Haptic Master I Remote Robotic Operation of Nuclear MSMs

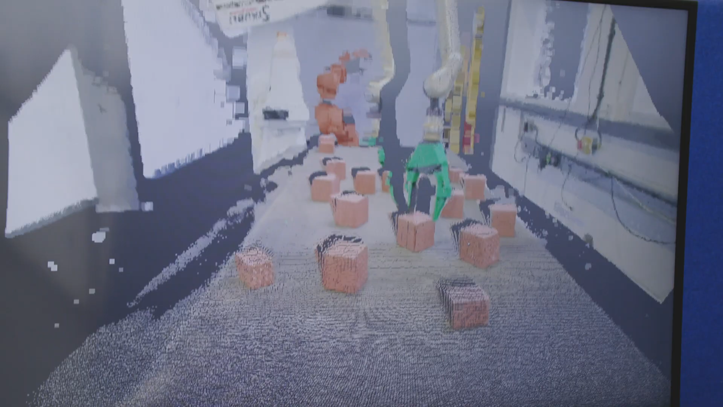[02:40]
We have a couple of sensors installed in the cell that allow the operator to to get that feel of perception that they wouldn't get through the MSM because they are essentially operating at a distance.
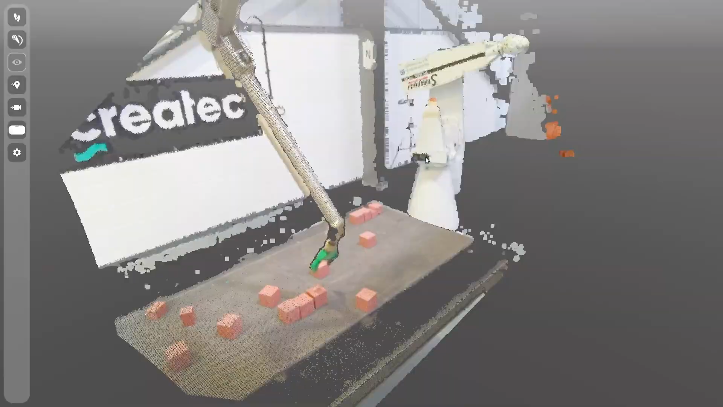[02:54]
Iris is a perfect solution for a system like this because